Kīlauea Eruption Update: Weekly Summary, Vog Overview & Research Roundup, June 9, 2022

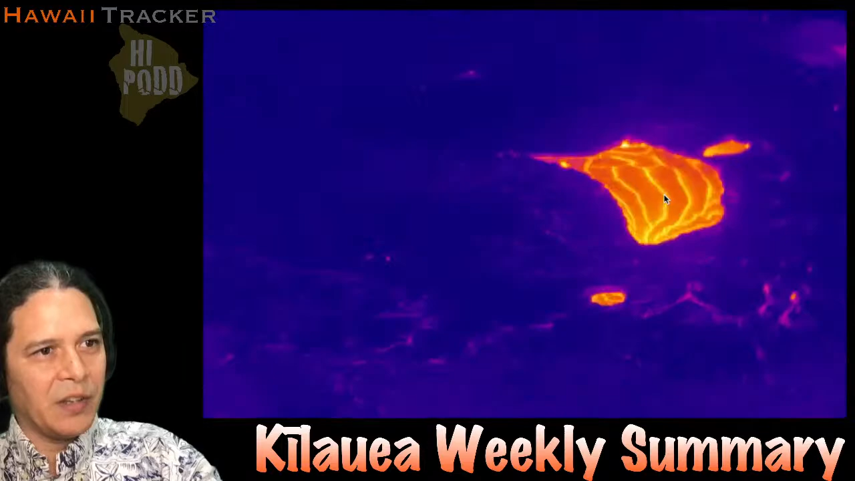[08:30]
So a little bit, but not as much as we saw that previous week when it really seemed like it was coming up all around everywhere, multiple places at once. If I zoom it in here to our west vent complex and area, right, here's all the vents with these glowing tops. You can see there's a little top there. See, this one actually is going to build up a little bit higher during this little episode in the last week. So a little flow and builds a little peak, glowing spot right there. Pretty cool. Small scale changes. Nothing really changing in a threat.
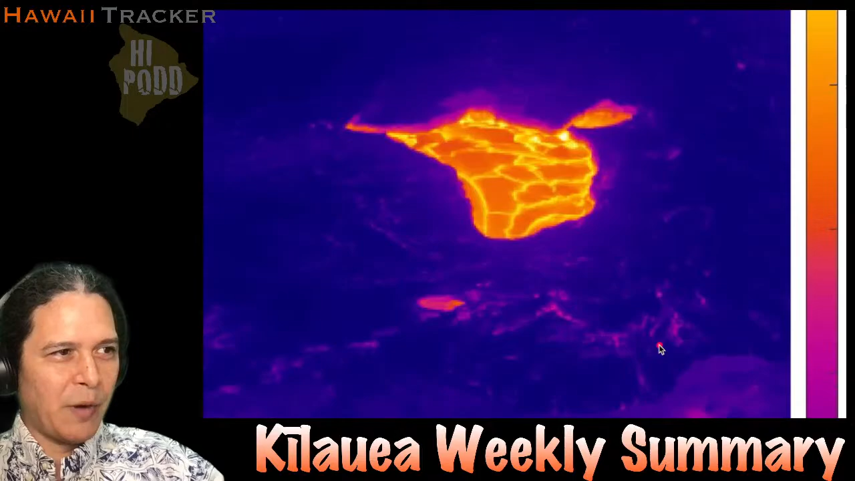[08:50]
Over here is our what we've been calling the West Vent Pond. You can see the lava level rising and falling in there as well. And it seems like it comes up underground,
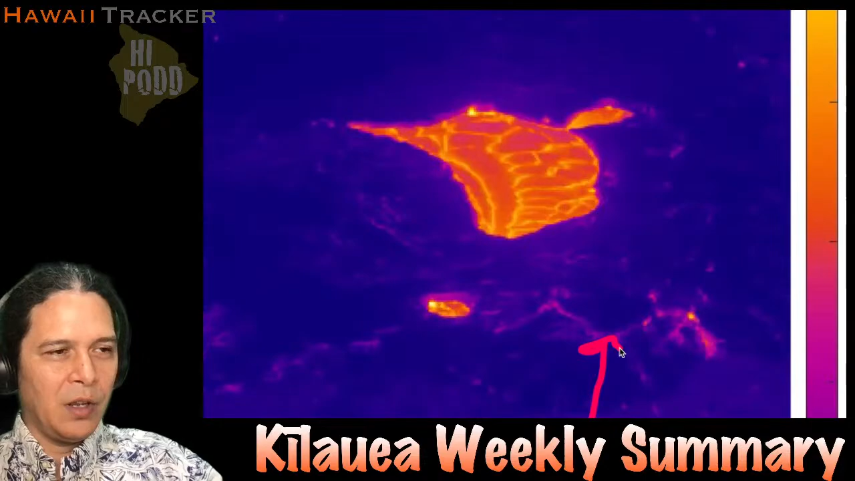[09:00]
under the crust of this lava body. And it's venting out through this entire complex, which is in the edge of this larger ring that's uplifting. So we see it emerging here. It seems like it flows from here down to there. Then it flows from there over that way. And once it gets over here, then it's flowing kind of like this and going down and over here.
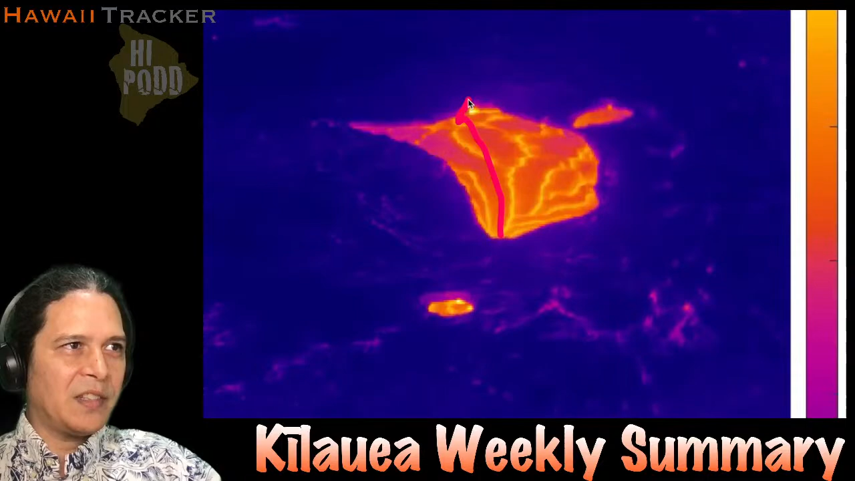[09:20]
And it also flows off in this way through that little gap into that southeast pit. And it's still flowing to this
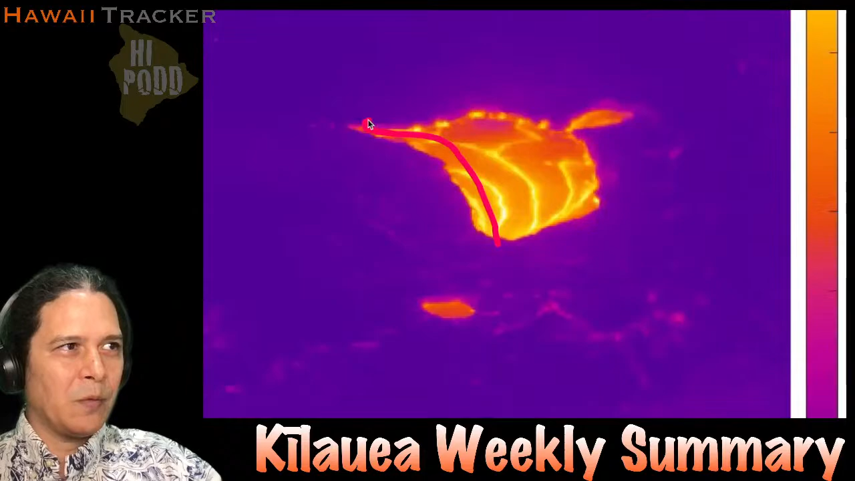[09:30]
northeast branch or arm. I'm not sure what we'll call that exactly, right? Almost like a little channel. It's kind of elongated there. So that's the usual, right?
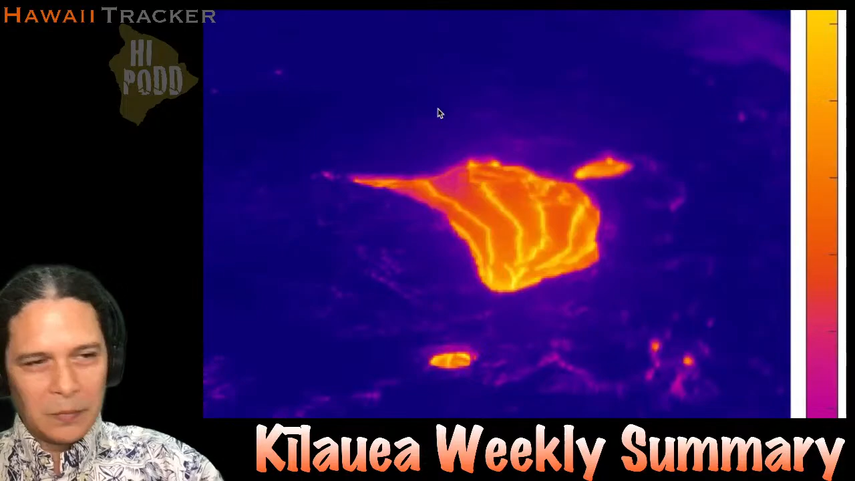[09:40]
If I zoom it way in, maybe you can see these slight changes in lava level. Little pulses, it gets a little higher, or it starts a little lower, comes a little higher.
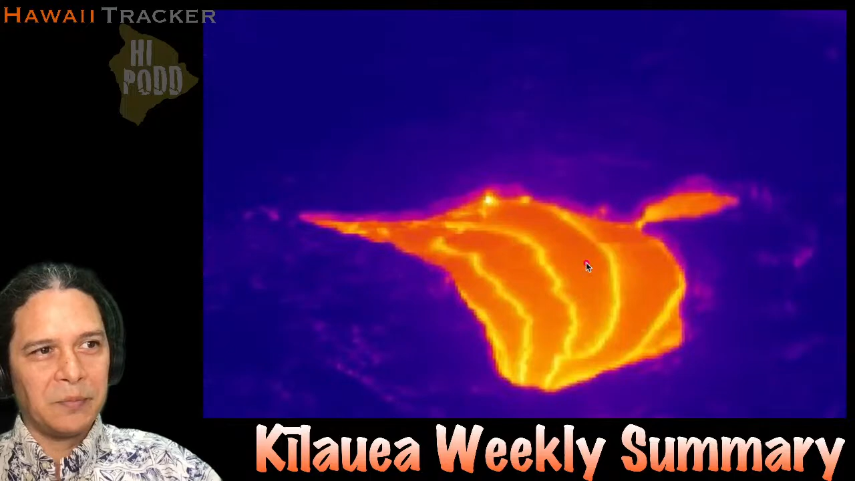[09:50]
It's pretty minor overall, and well within a range of what we've been seeing in the last few months. So, since this camera is functioning now, we'll load it, the most recent live view here. So this is an image from 10 minutes ago. And cycling through from yesterday. So within the last 24 hours, we've had a little bit of this ooze up over here, a little bit of ooze up over there, and a little bit of ooze up over there.
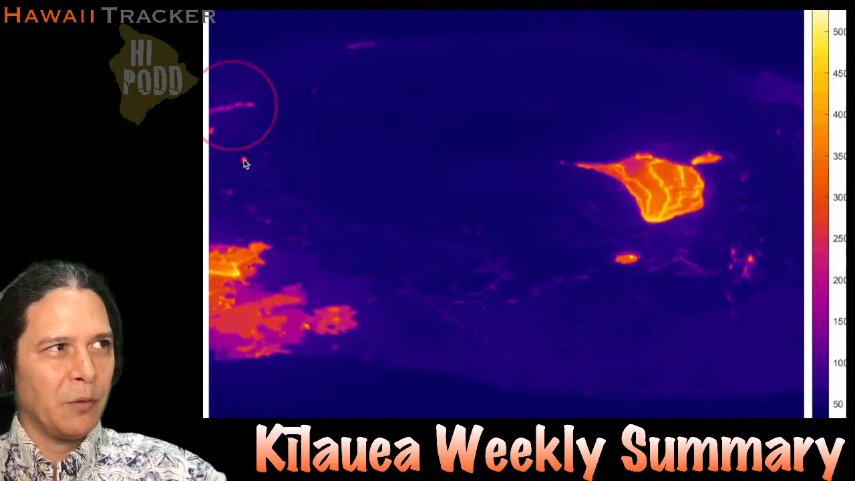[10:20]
Not much visible elsewhere on this frame. So the wider view is coming from this KW camera.